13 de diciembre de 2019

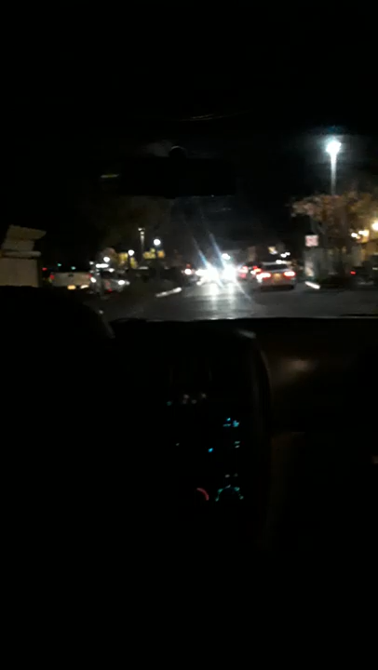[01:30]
That's the front. Hey, what about those are cool cars. That's right there. Walmart, Walmart, Walmart.
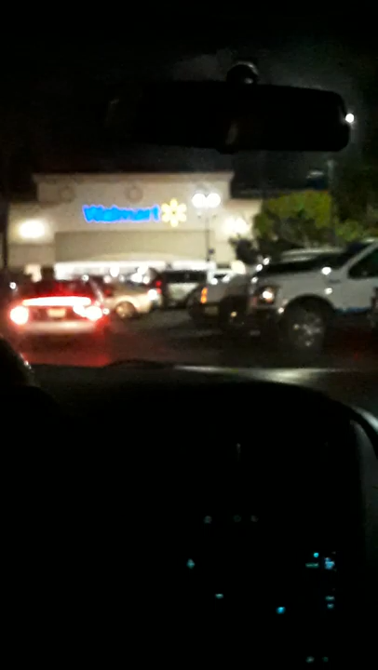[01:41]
Walmart! There's these other cars. Even it has Domino's Pizza. Yes.